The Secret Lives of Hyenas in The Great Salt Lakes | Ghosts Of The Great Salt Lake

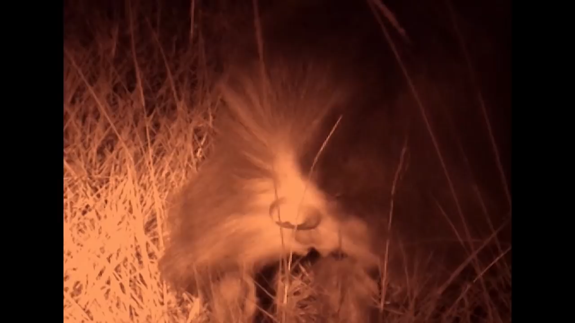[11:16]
The scent mark is actually a double paste, and it communicates both the individual who made that scent mark,
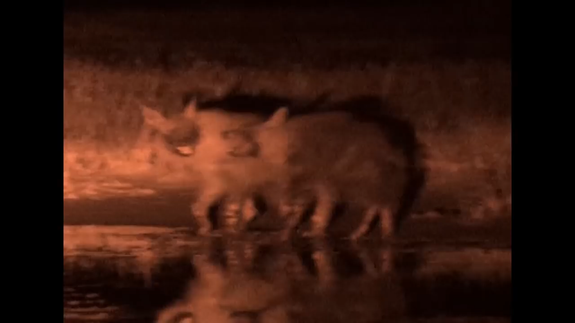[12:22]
so the neck-biting as regards play is probably going to become more serious in the next few months. GPS reading is 0.19. Glyn is exceptionally lucky tonight.
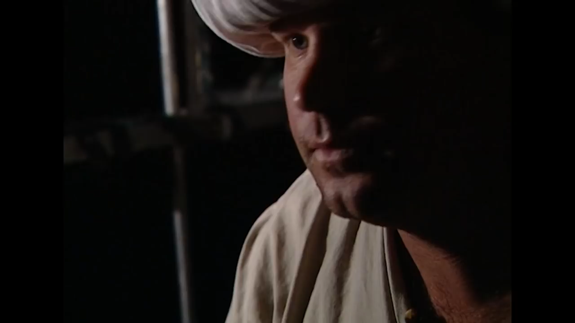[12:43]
It's not often that he comes across two hyenas interacting. Mr. Tu has just got up and walked away.
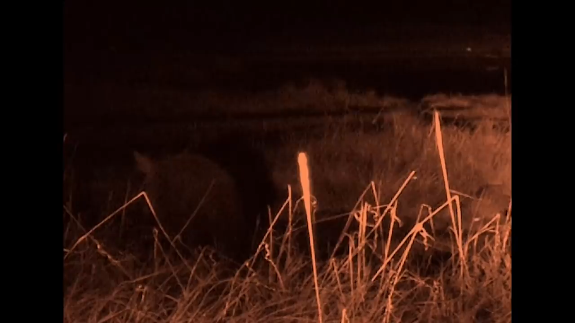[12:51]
So far, that's one hour of nothing but neck-biting to become serious fighting at a later age.
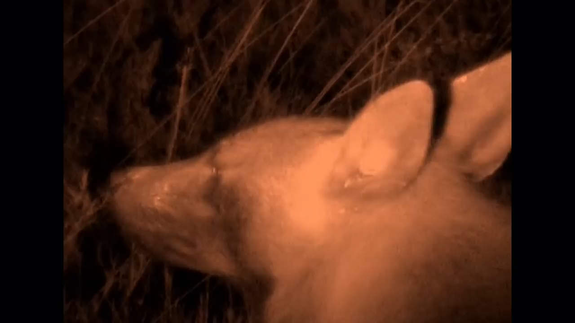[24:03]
That means in the last 20 minutes, the brand has pasted nine times, which is quite remarkable.
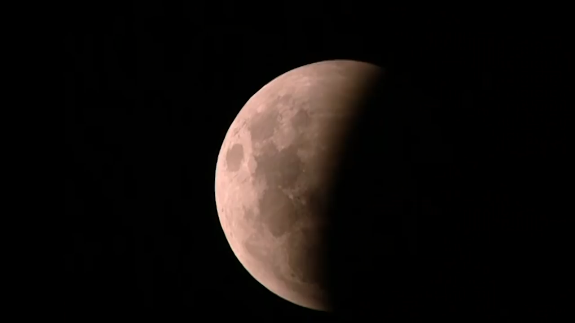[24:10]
Glynn monitors the eclipse.
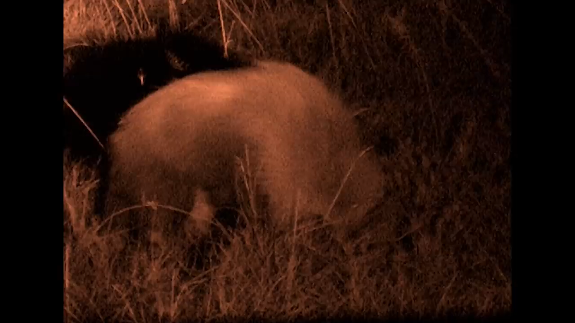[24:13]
Venus, on the other hand, appears to ignore it. She's obviously more interested in finding food.